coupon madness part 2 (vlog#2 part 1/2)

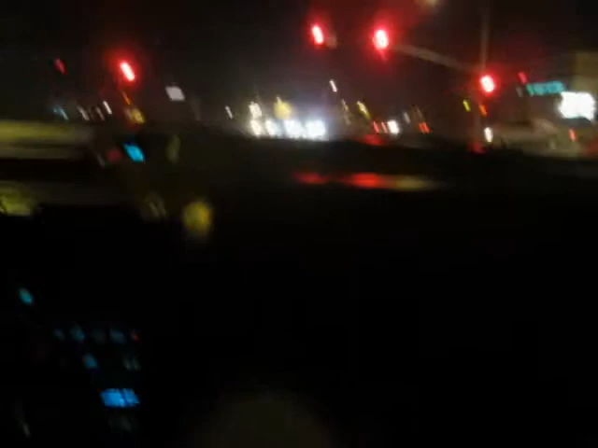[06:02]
We'll be inside my dick at exactly 5 minutes. Oh, shit! Oh, guy's really close to the curb. Oh my god! Oh my god, this guy's. Oh! This guy's not. Ah! Look at that idiot behind us with his bright ass lights. He's got a big disc. What the joint?